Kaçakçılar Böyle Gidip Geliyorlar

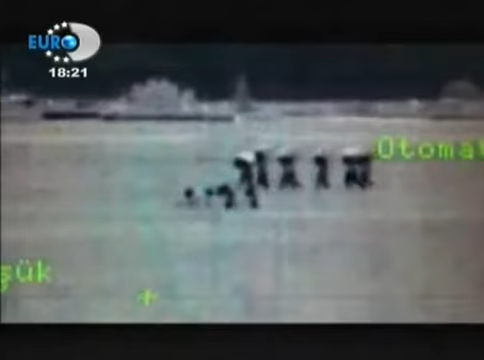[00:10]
Görüntüler Suriye sınırından. Jandarma karakolunun termal kamerasına ait. Karakolun sadece 1,5 kilometre ötesinden kaçakçılar sınırı geçiyor.
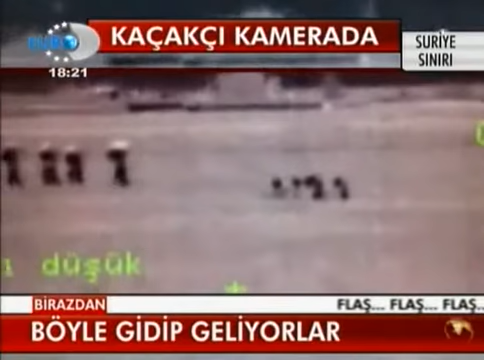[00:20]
Görüntülerde kaçakçıların gruplar halinde çalıştıkları açıkça görülüyor.
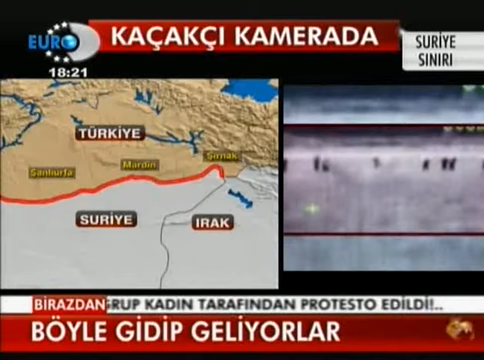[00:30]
Ellerini kollarını sallaya sallaya karşılıklı olarak Suriye'den Türkiye'ye, Türkiye'den Suriye'ye gidip geliyorlar.
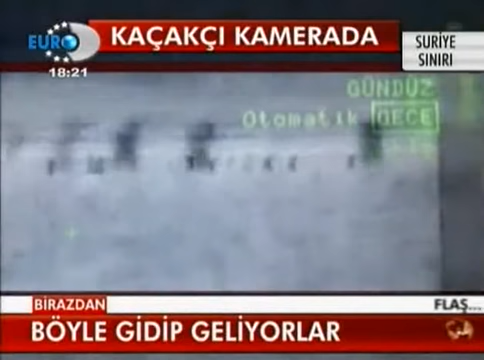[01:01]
Kaçakçıların Suriye'den ne getirdikleri ne taşıdıkları bilinmiyor. Ama PKK'nın da bu yolu kullandığı istihbarat birimlerince tespit edilmiş.